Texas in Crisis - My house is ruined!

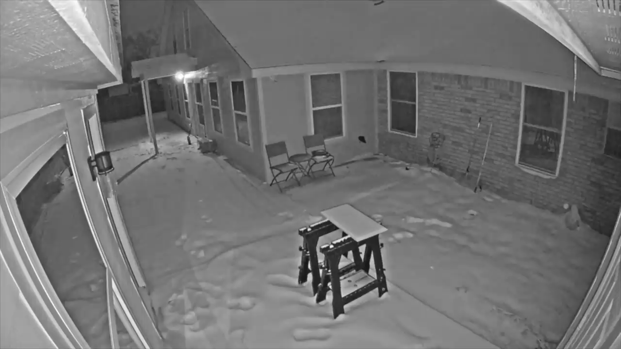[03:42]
It was a faucet on the side of the house. Or more like the pipe inside the wall leading to that faucet. Because if you skip forward, you can see the snow is melted on the porch there, and you can even see this unusual spot forming in the yard where the water flows downhill.